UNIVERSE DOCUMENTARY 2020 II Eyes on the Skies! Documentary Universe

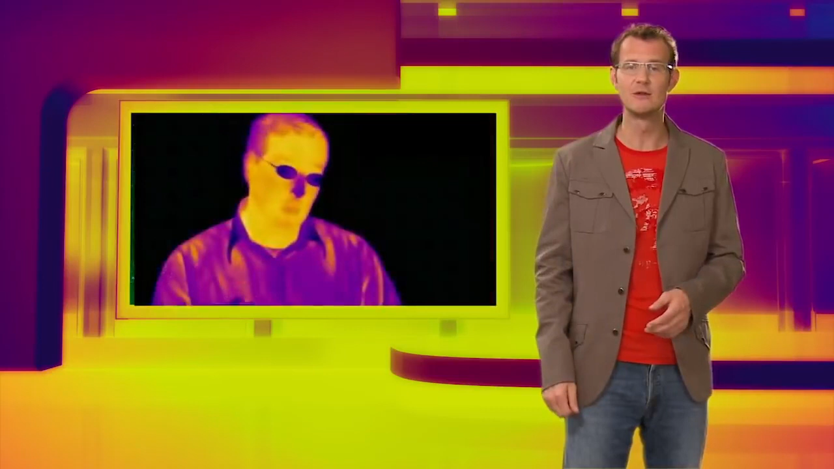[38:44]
You may be more familiar with infrared radiation than you think because on Earth this kind of radiation is used by night vision goggles and cameras.
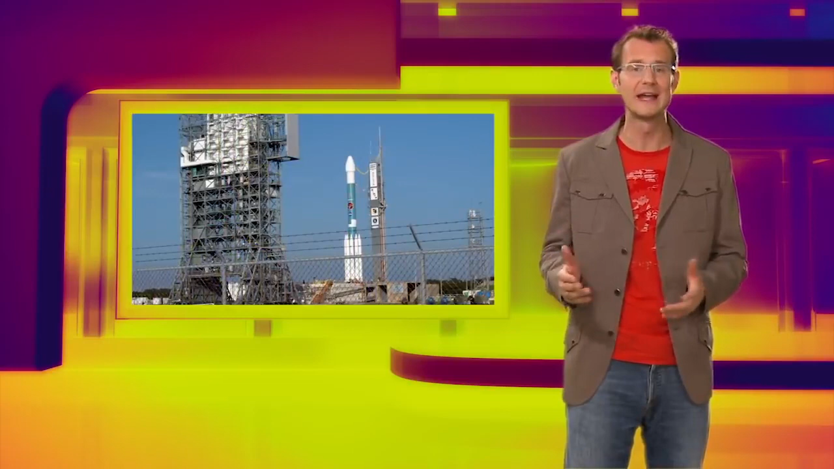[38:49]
But to detect the faint infrared glow from distant objects,
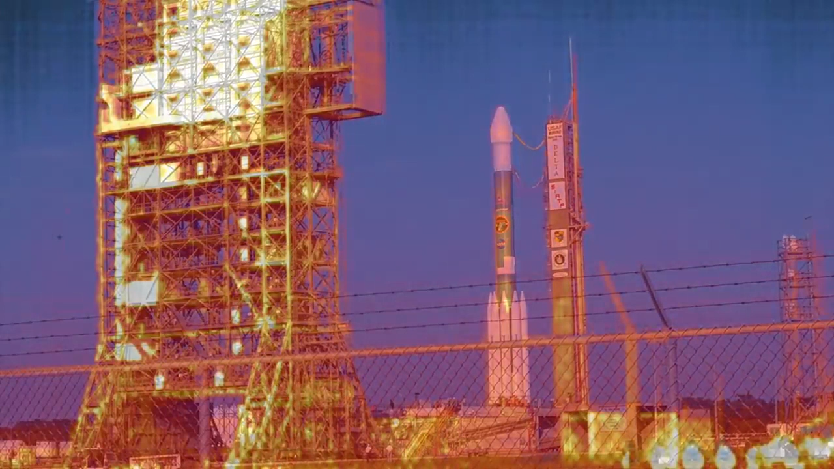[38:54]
astronomers need very sensitive detectors, cooled down to just a few degrees above absolute
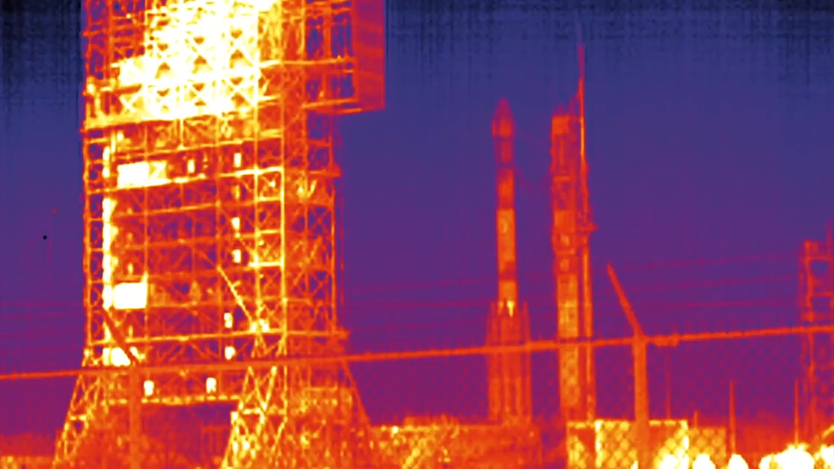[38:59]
zero in order to suppress their own heat radiation.